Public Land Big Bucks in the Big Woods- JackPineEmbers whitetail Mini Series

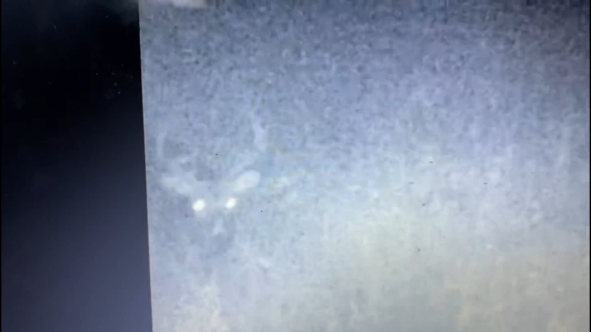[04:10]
Oh yeah he'll probably be good in a couple years. This deer is probably on the decline. Just based on his mass. And like the antlers are still good.